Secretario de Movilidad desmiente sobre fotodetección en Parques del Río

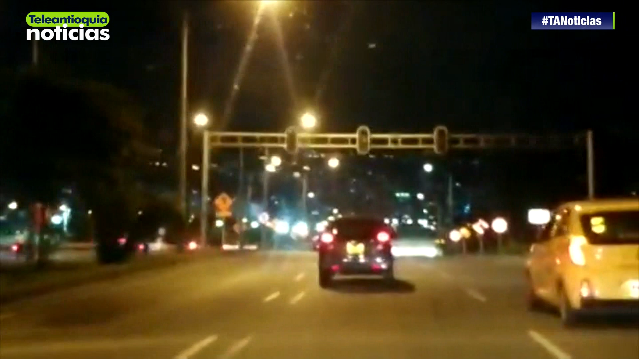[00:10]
Para que tengan en consideración y en cuenta que en cada carril se van a encontrar las primeras cámaras de fotomulta debajo de unas flechitas verdes.